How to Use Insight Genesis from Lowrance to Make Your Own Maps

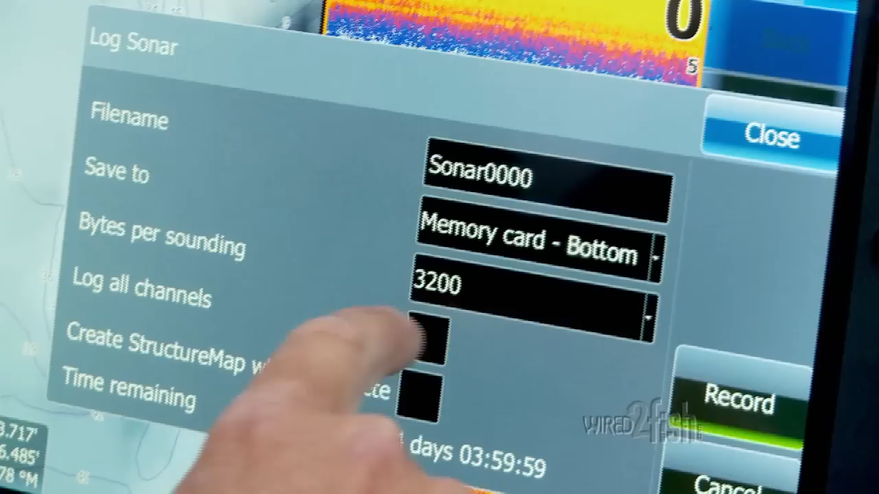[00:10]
Step one is to record your sonar log to an SD card.
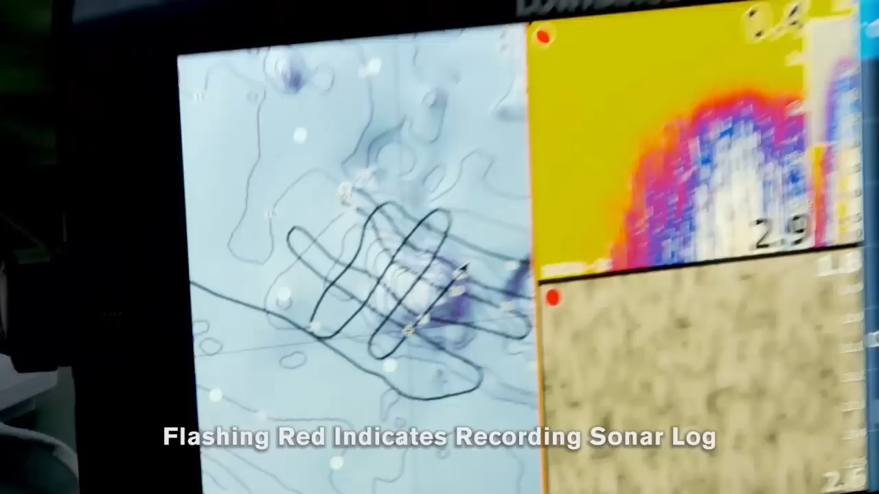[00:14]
Here's a couple of methods. Drive your boat in a crisscross pattern over the target area.
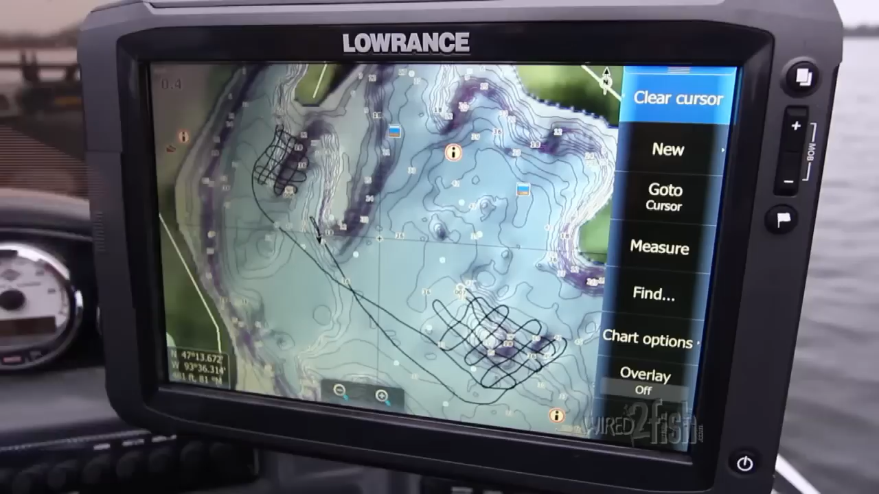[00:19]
I think of it as mowing the lawn. Finish it off with one pass looping near shore areas.
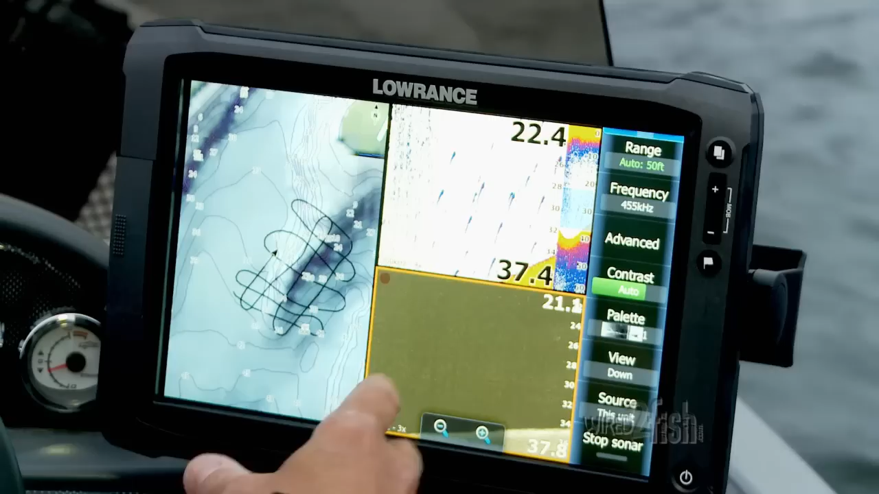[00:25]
I use chart split screen on the water to monitor my progress through the use of trails. You can also survey while casually boating or fishing.